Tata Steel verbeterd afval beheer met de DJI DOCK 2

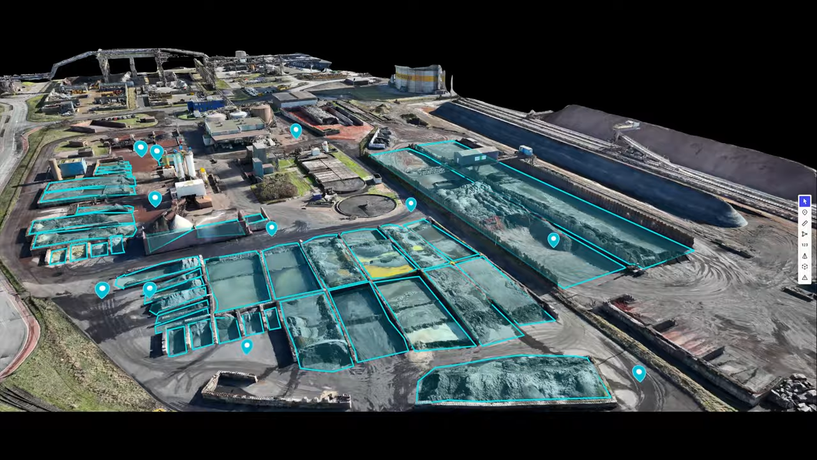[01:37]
This facilitates daily volumetric scans of on-site stockpiles, ensuring accurate material measurements and operational efficiency.